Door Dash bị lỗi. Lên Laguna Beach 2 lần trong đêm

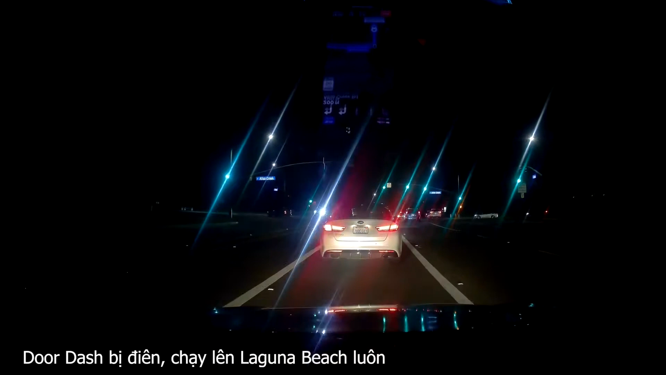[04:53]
mà có vẻ như DoorDash nó ăn gian các bạn ơi. Ví dụ như từ bây giờ tới chỗ restaurant đi, in 1.2 miles turn left onto El Toro Road, nó hiển thị là 3 mile đi. Mà vô cái Apple Map mà thật ra nó tới 5 lần, 5 mile luôn. Lát tài upload clip đó cho các bạn xem.
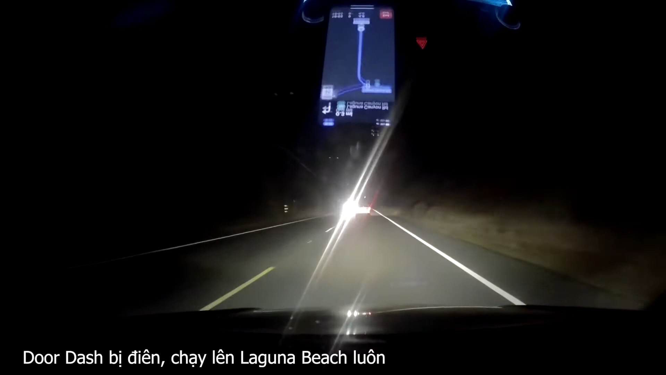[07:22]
At the light, turn left onto Laguna Canyon Road. Vô Laguna Canyon Road nó còn vắng nữa. Rồi đi. Ủa, phía trước Toyota luôn.